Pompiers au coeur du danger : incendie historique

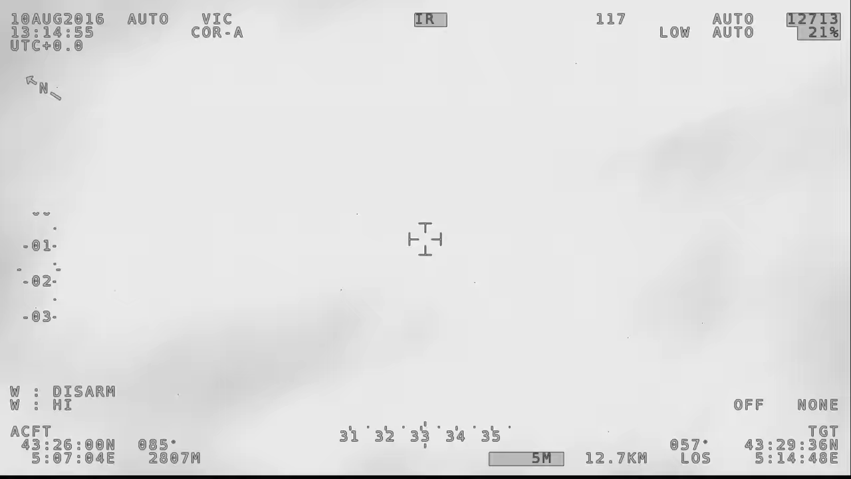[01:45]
L'alerte est confirmée par une caméra thermique de surveillance
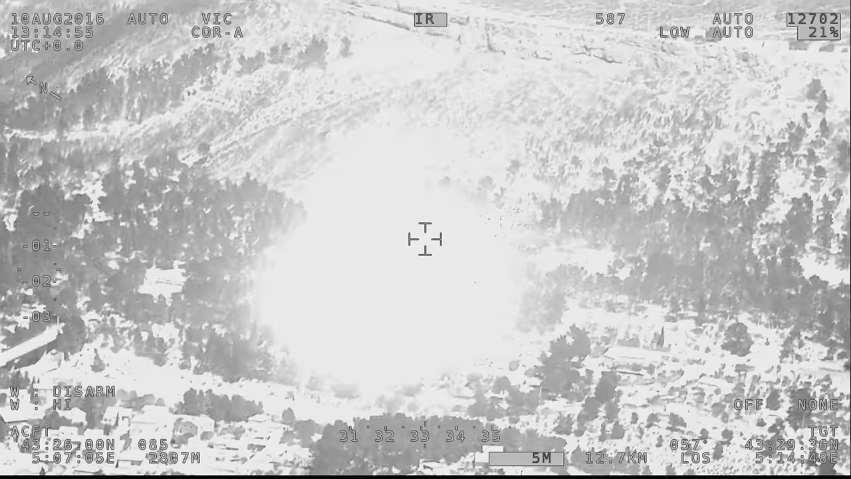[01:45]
qui localise un départ de feu entre le
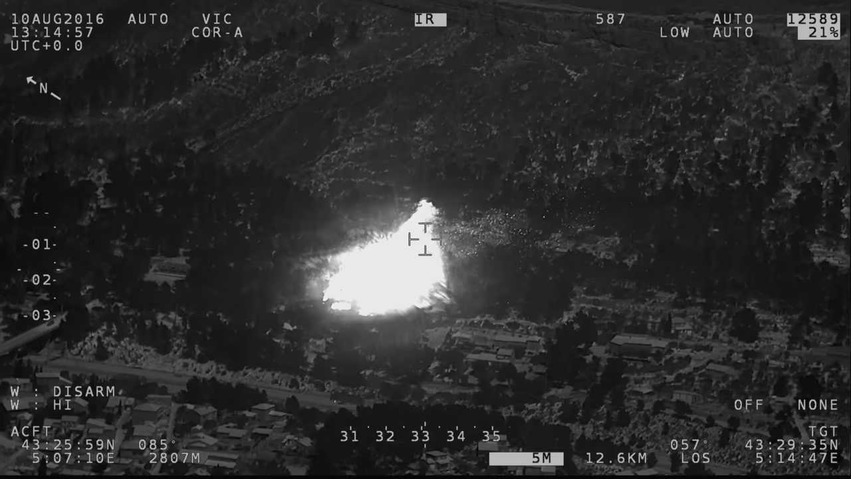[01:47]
plateau de Larbois et l'autoroute A7 qui dessert Marseille.
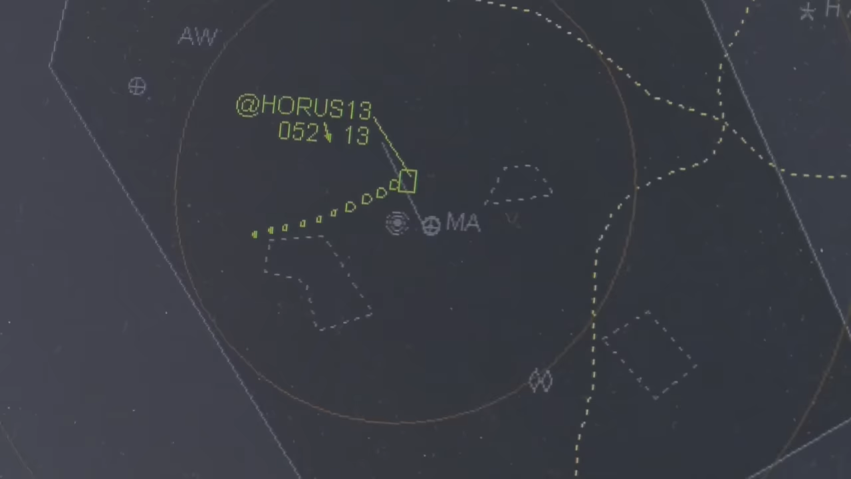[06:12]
« Horus envoie des images en continu et établit les cartes de progression de l'incendie.
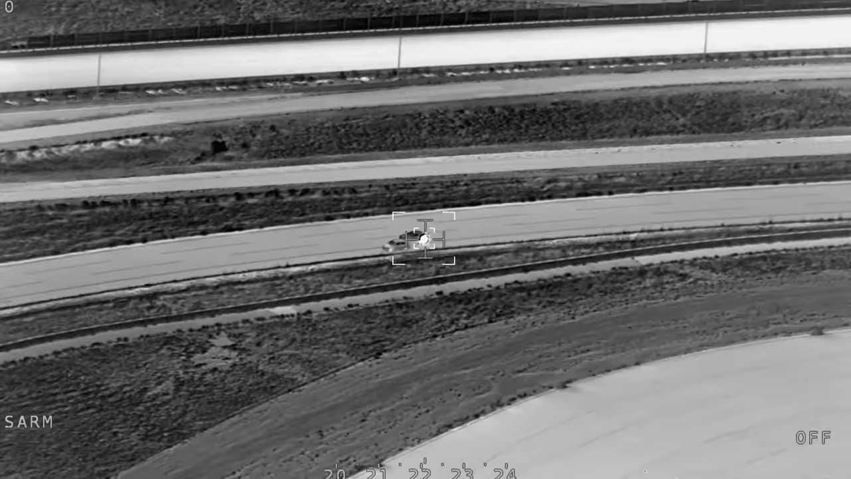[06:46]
» Horus est un avion doté d'appareillages militaires de surveillance. Il peut filmer un pompier à 5000 m.
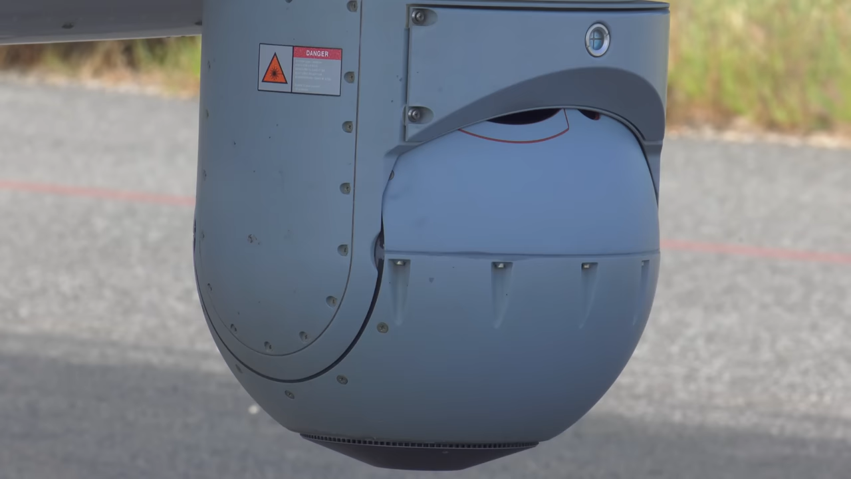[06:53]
Des caméras infrarouges, gyro-stabilisées, lui permettent de détecter le moindre point chaud, de jour comme de nuit.
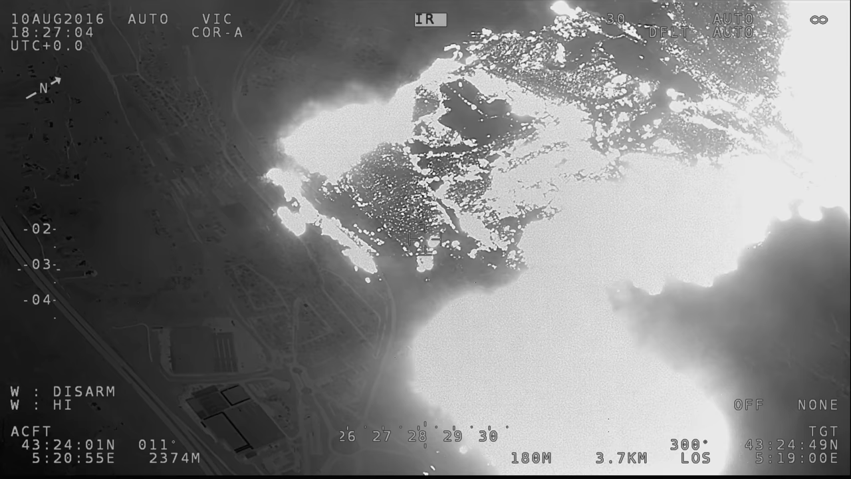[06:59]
« La caméra embarquée qui est située à l'extérieur est constituée de trois objectifs qui filment soit un plan large,
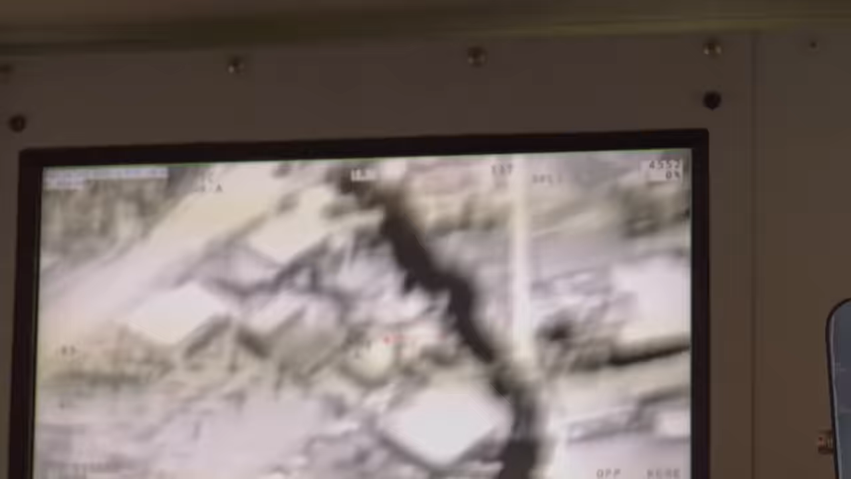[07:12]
On peut voir les flammes, ou on peut voir les endroits où le feu est susceptible de couvrir.
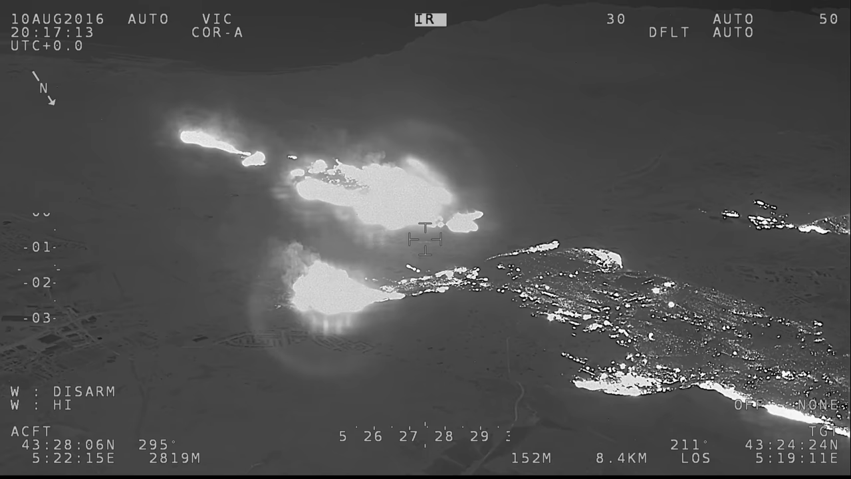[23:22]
la crainte du colonel à lyon se vérifie le feu s'est ouvert une deuxième voie vers marseille l'incendie est complètement émietté
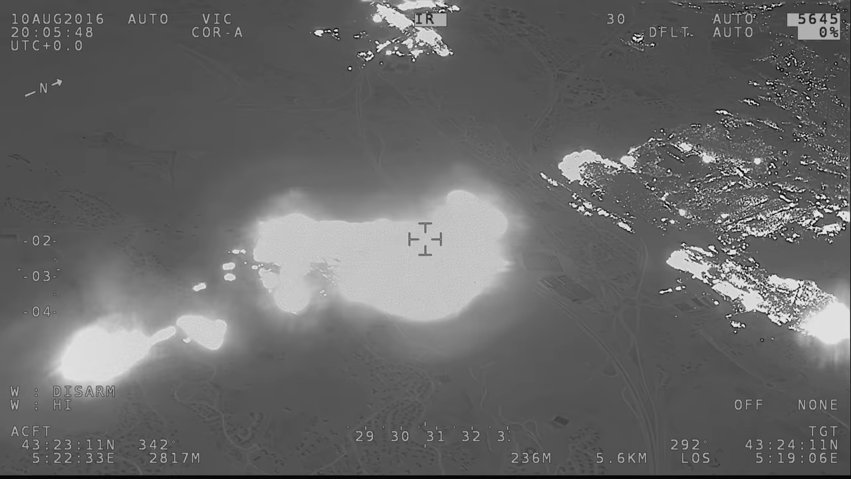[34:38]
front de flamme est descendu en limite des quartiers nord de Marseille
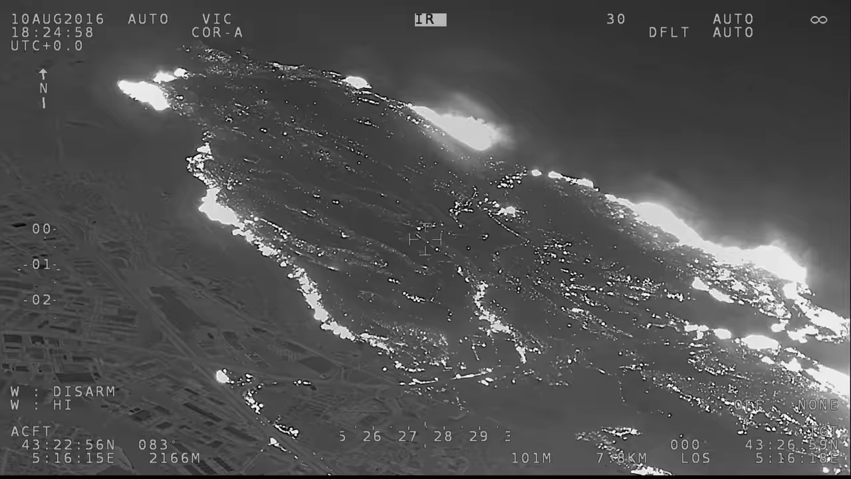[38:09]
ça c'est tout le flanc gauche qui à la base est inaccessible on n'a pas d'ouvrage on n'a rien du tout là il y a une grosse poche qui n'a pas brûlé une espèce de poche qui a brûlant de
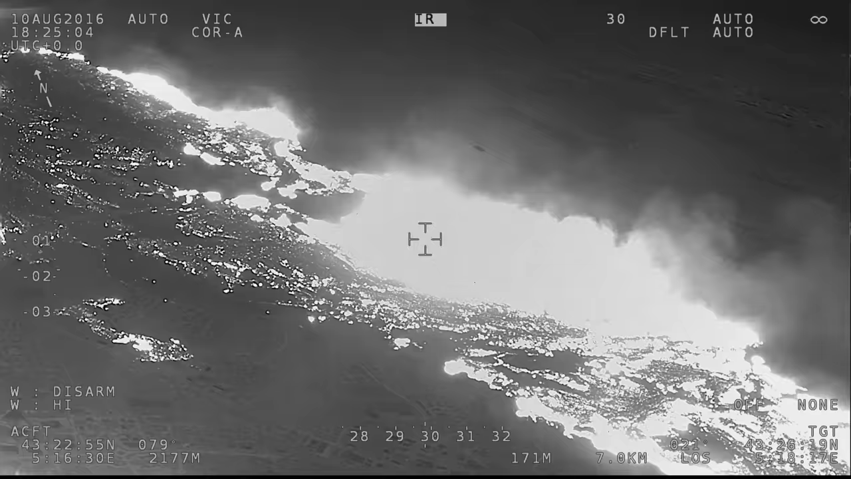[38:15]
dentelle qui a mal brûlé donc on verra si on arrive à allumer on va essayer de le renvoyer et l'objectif était d'aller traiter le point chaud qui est là bas